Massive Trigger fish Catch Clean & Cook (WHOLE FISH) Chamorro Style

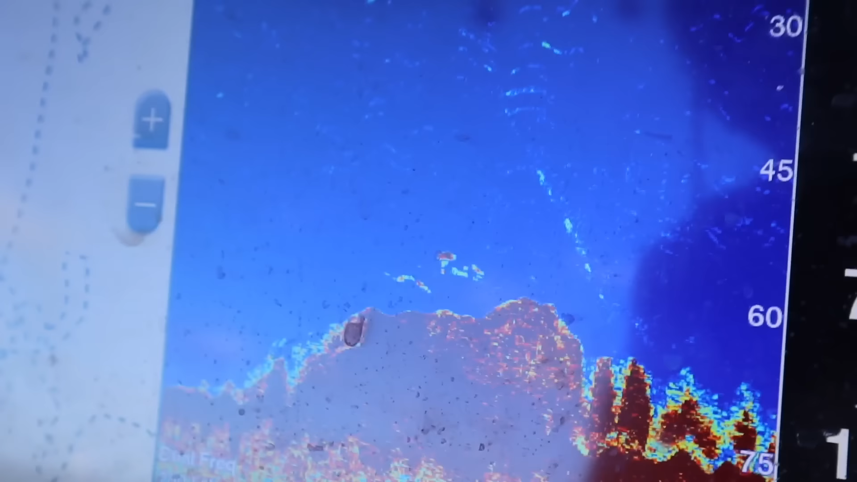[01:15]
As you can see, it's about 75 feet to the bottom.
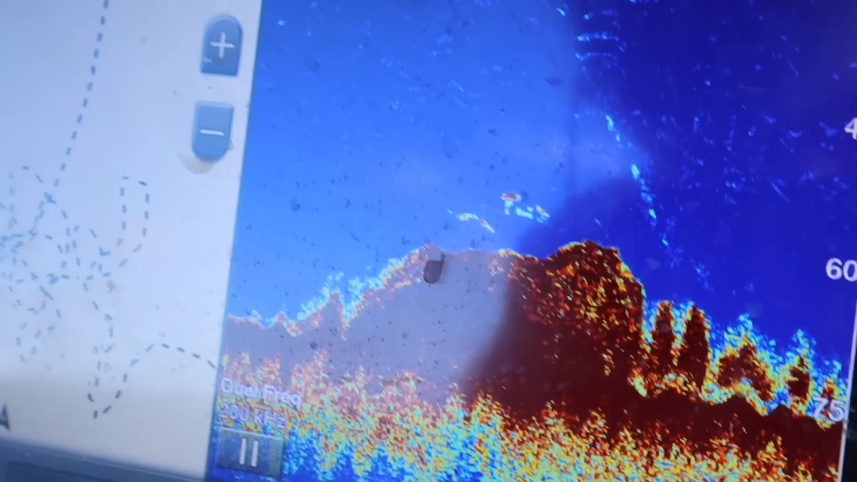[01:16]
Try not to give away my numbers. Old Gabe's heading down.